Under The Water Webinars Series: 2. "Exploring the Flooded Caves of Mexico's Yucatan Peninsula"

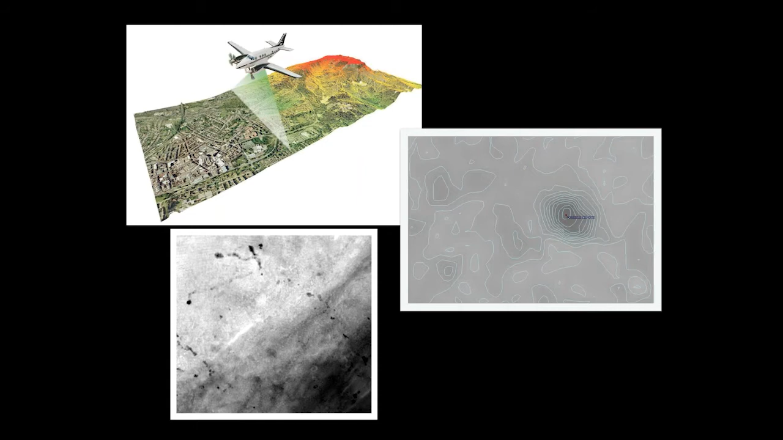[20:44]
And so light detection and ranging is a laser sensor on the belly of an aircraft that gives you a bare earth model. And it can show us depressions, which in the case would be cenotes.
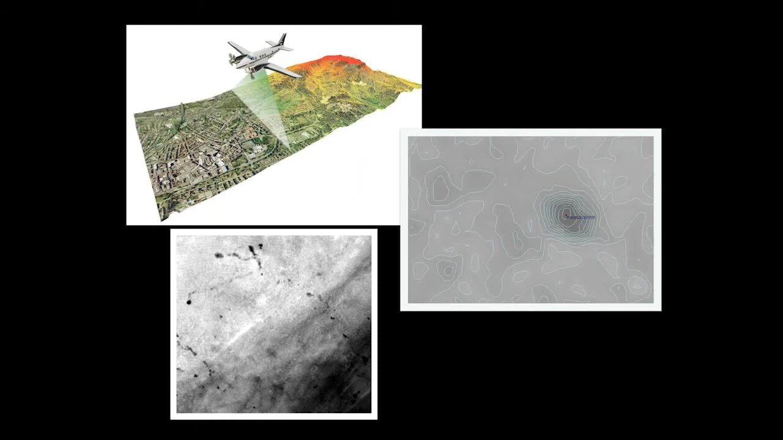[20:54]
It can also show us where there's hills, which here it's very flat. So hills sometimes mean pyramids for discovery of new archaeological sites. So what I was taught graduate school to look for was a confluence of evidence. So if we have a depression with high moisture content and vegetation from a satellite image, then we have a fairly high probability of finding something that's a small face.
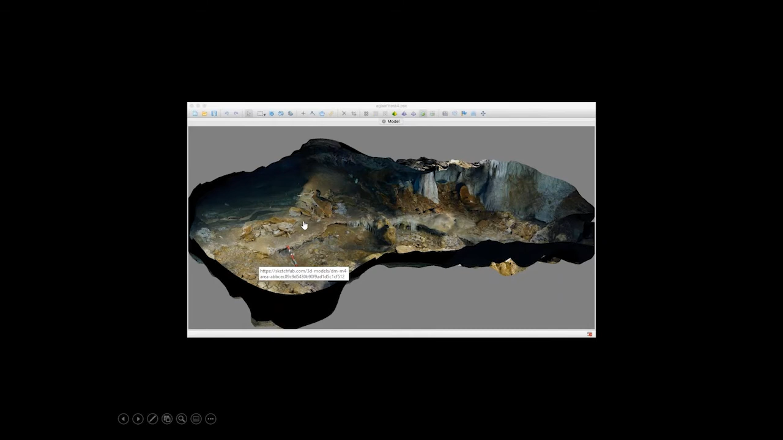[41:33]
the the broken material has been piled up over here and since we were the primary explorers of this uh we knew that this had to be old human interaction going on here so uh basically what we did is we took an